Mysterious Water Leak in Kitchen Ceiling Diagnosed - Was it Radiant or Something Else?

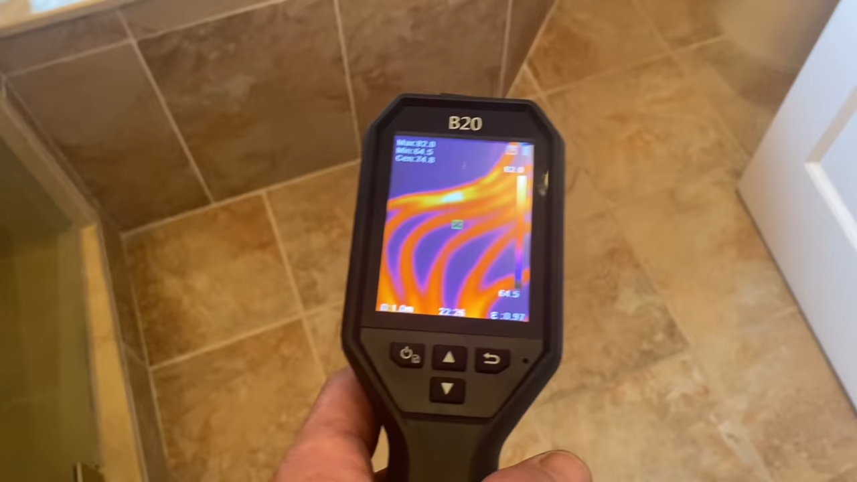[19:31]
it's the ultra clear i7 compares
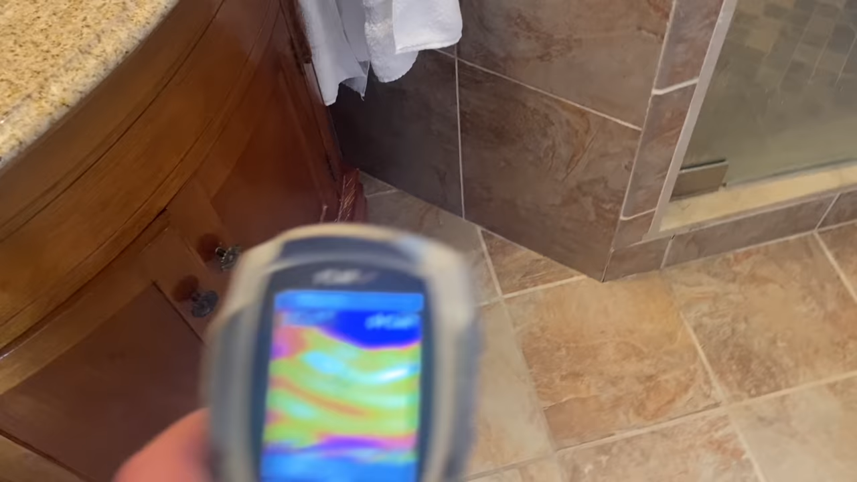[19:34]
all right so there's that i saw
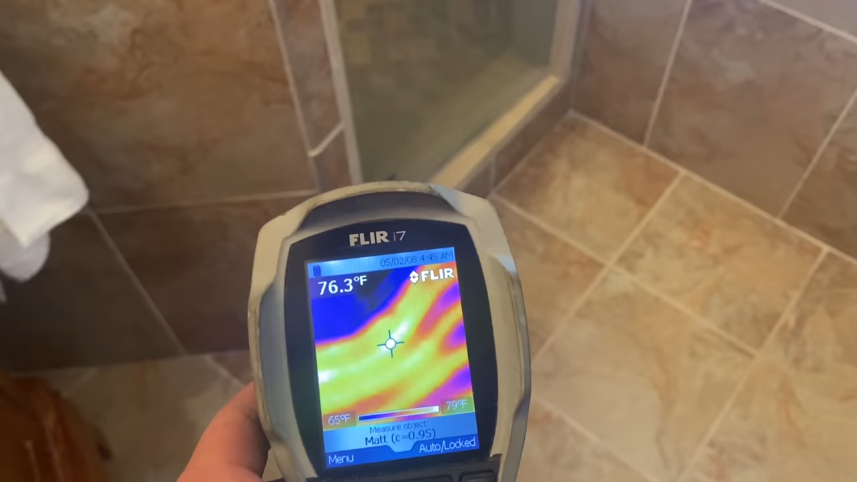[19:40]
On screen: spot 76.3°F, scale top 79°F, scale bottom 65°F
there's the spot here i think they're just um really close yeah
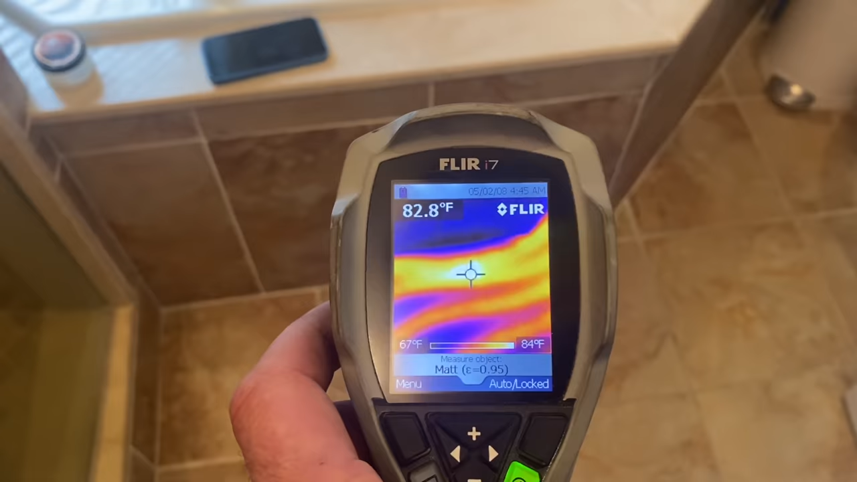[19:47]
On screen: spot 82.8°F, scale top 84°F, scale bottom 67°F
touching close yeah all right let's go look downstairs again oh
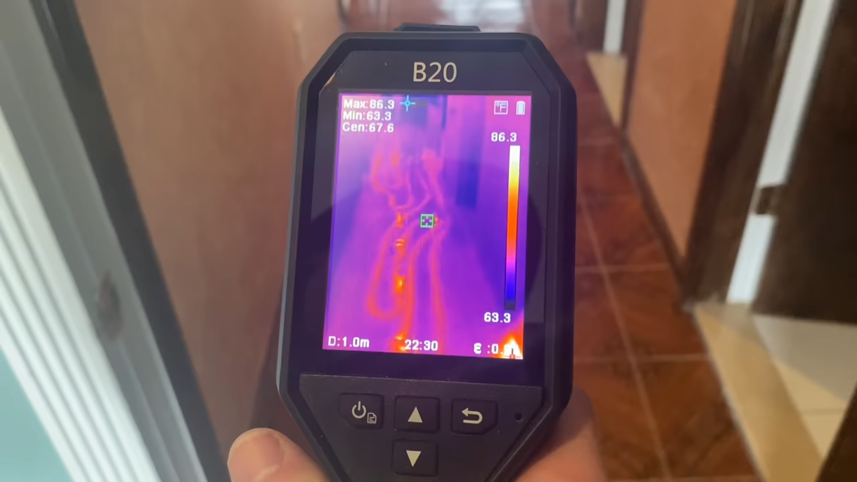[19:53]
my god yeah what the hell i'm getting right over here let's do a comparison okay
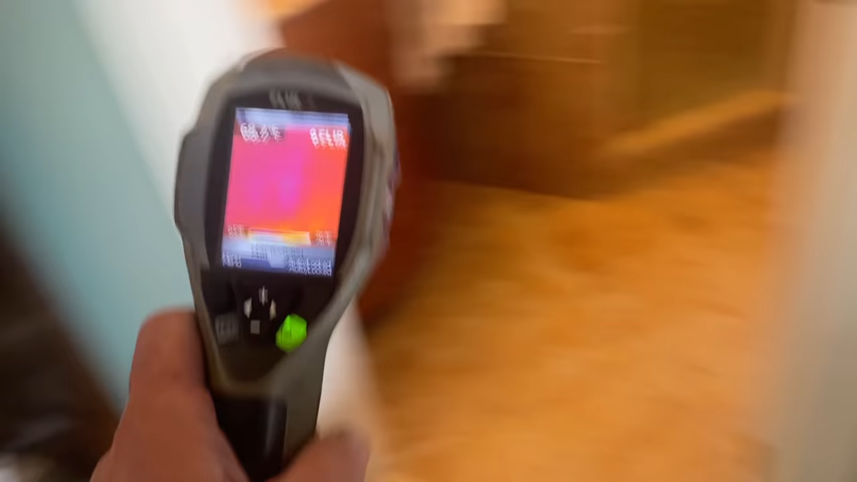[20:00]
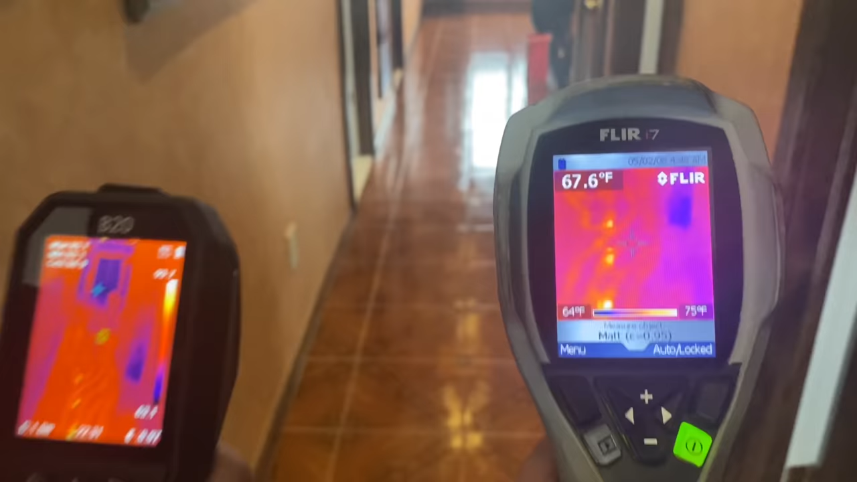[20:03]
On screen: spot 67.6°F, scale top 75°F, scale bottom 64°F
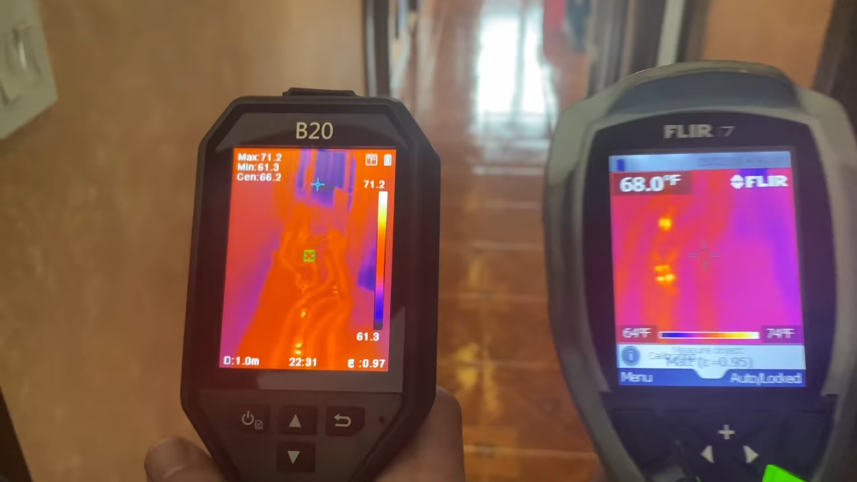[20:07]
oh so if you look at the eight uh the b20 by hik micro we're starting to see better resolution than the older flare i7
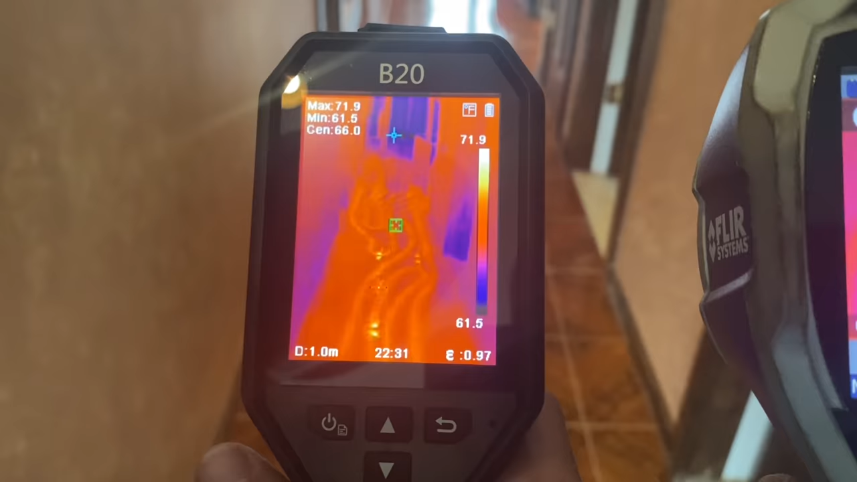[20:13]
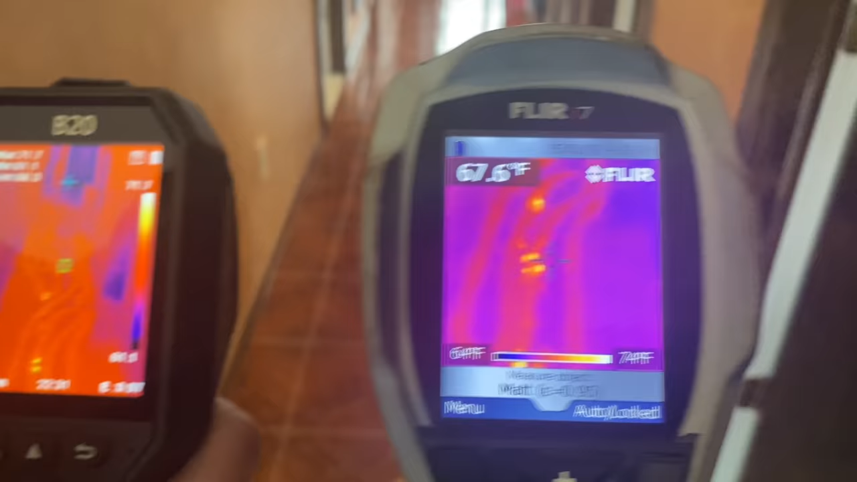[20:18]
all right let's look and see what this is halfway through the hallway oh my god look at this
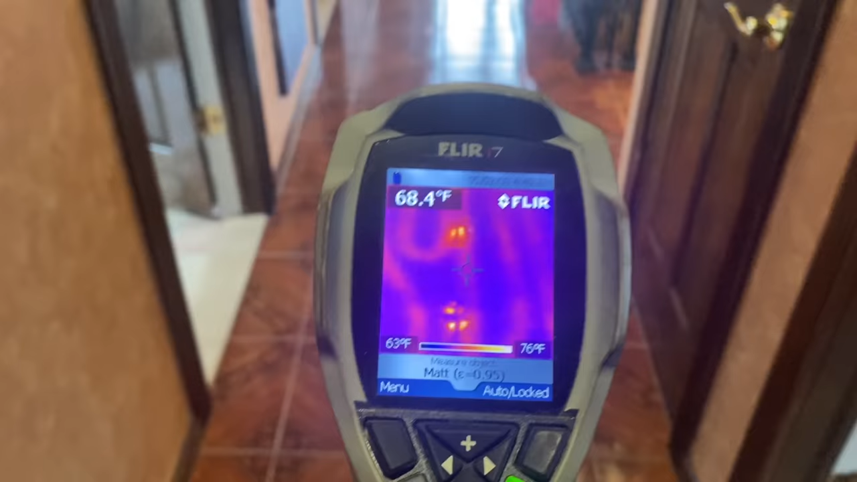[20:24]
On screen: spot 68.4°F, scale top 76°F, scale bottom 63°F
horrible what the hell are they thinking stops there it's like dead space there
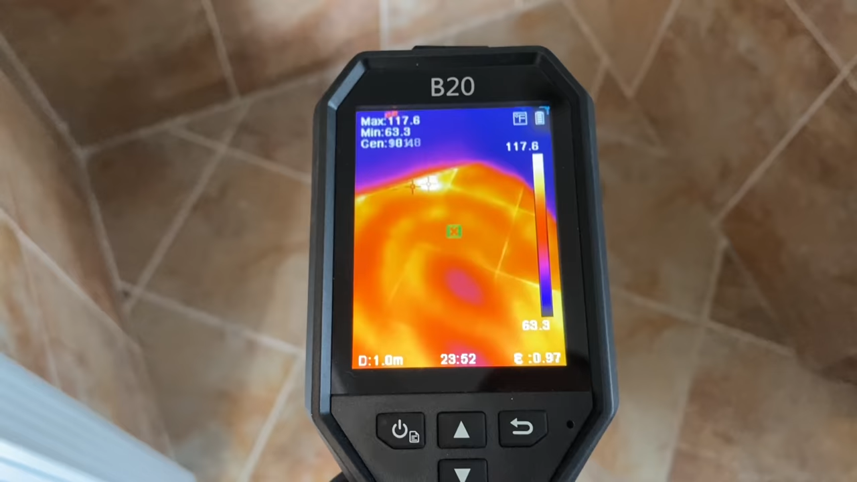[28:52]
there's my foot marks i don't know
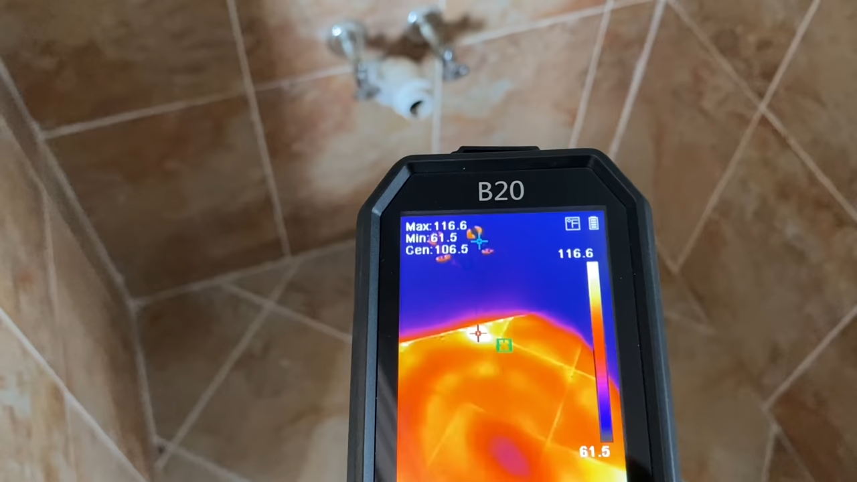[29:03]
i don't know could she be right maybe